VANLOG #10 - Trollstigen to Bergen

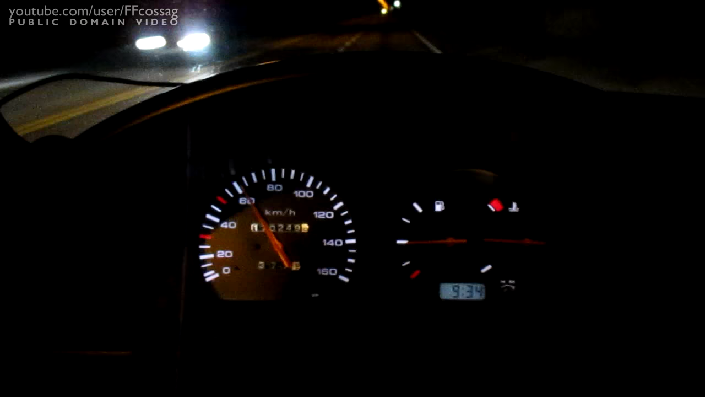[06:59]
We're going uphill in third gear, floored. We've been doing this for like 2 minutes now.
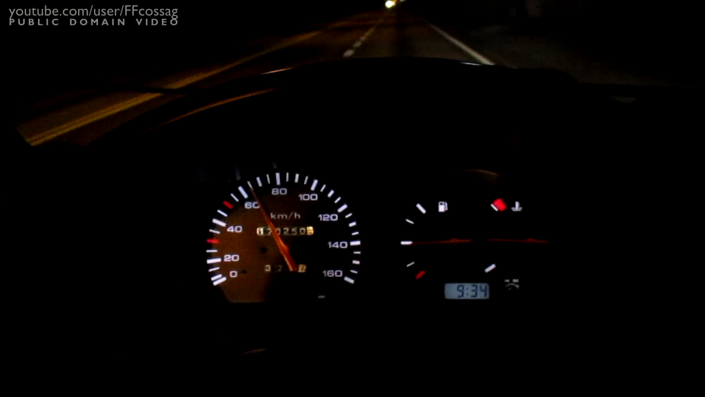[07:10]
If I shift into fourth, it won't maintain any speed. I have to be in third.
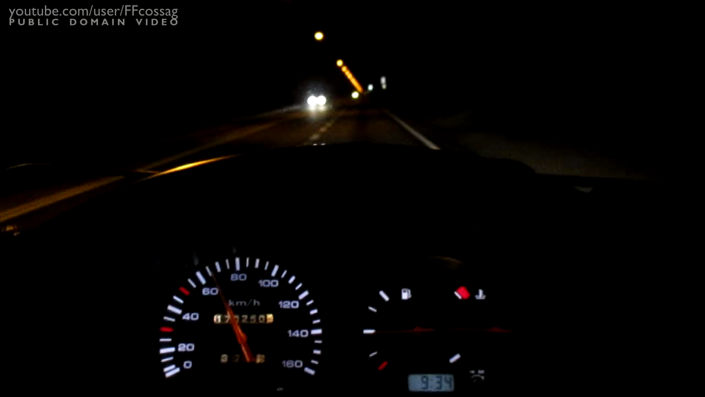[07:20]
And it's a tunnel. So you can't see shit right now, but what's going on is the big tunnel into Bergen was closed. And me and these guys in front of me had
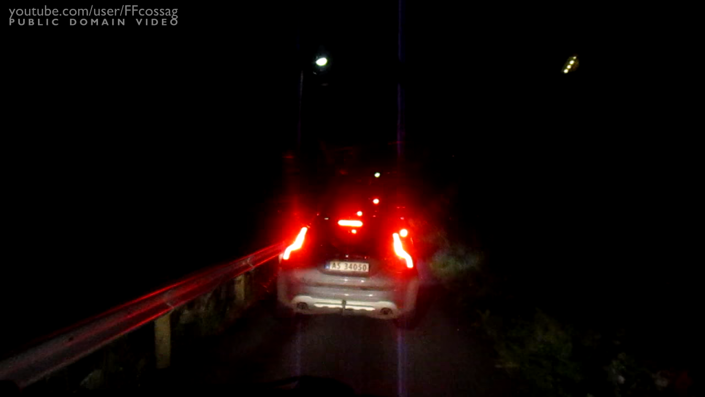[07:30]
to take this little tiny one-lane road up and down the mountain. And now someone's met us for, and well, by mob rule, he's going to have to go backwards. There he is, taking a bit of a break. Poor sod.